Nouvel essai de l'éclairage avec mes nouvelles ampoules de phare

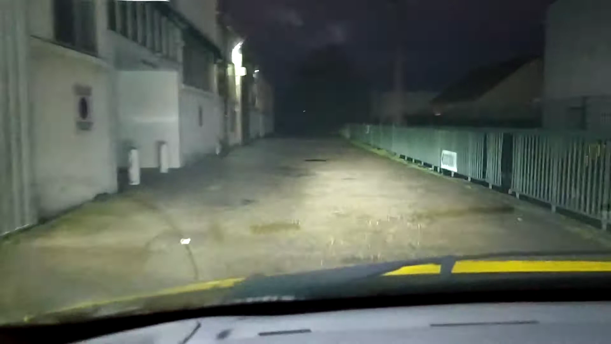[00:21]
Donc là je suis en phare normal. Là je vais passer en veilleuse. Là je suis en veilleuse. Là je suis en phare et là je passe en plein phare. Maintenant on va aller dans un endroit qui est complètement hors éclairage. Donc là je suis sur un parking qui n'a pas du tout de lumière.
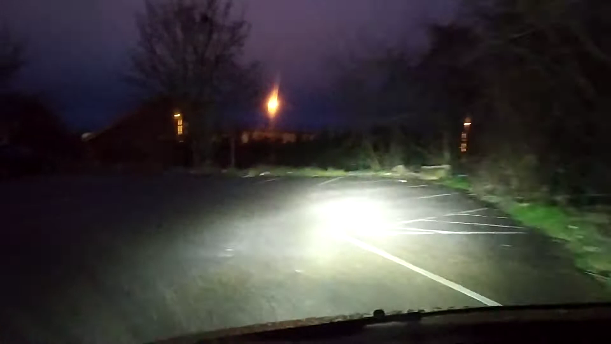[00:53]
Donc là je suis en phare normal, mais j'ai l'impression que le phare gauche il est un petit peu trop bas. Là je mets les pleins phares, voilà. Franchement, ça éclaire pas mal. Hein.
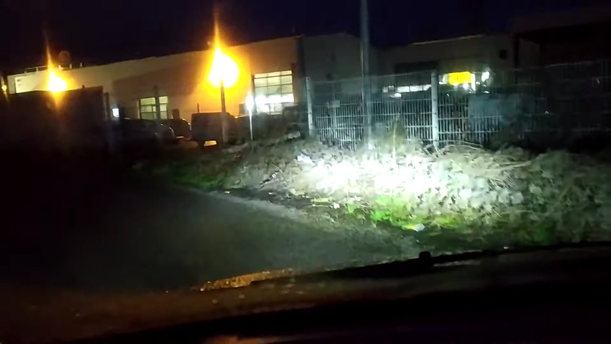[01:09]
Là, je suis en phare normal. Et là, je suis en plein phare.
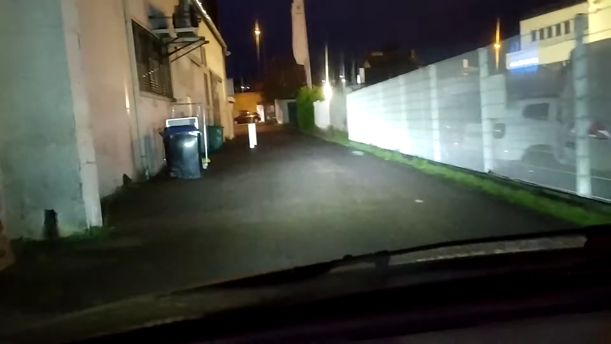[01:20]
Franchement, qualité de lumière, franchement, pour moi, je trouve ça vraiment génial. Hein. Sur ce, les amis, je vous souhaite une bonne vidéo. Et à ciao, à bientôt.